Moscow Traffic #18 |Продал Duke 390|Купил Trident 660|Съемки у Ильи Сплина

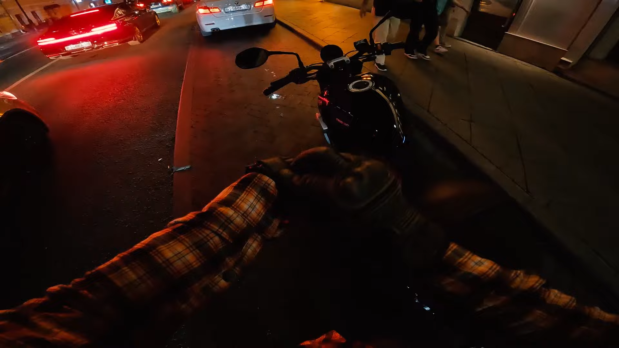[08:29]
На мотоцикле уже установлен кейкшифтер двухсторонний, есть ABS и трекшн контроль. Максимум разгонялся до 177 км, дальше пока страшно.
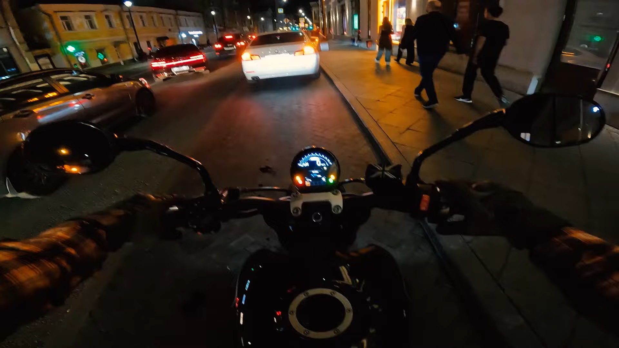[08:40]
Дорогу держит прям гораздо лучше, чем дюк. Так, а как заводить-то? Понял. А, тут сцепление надо. Ладно, обзор посмотрел.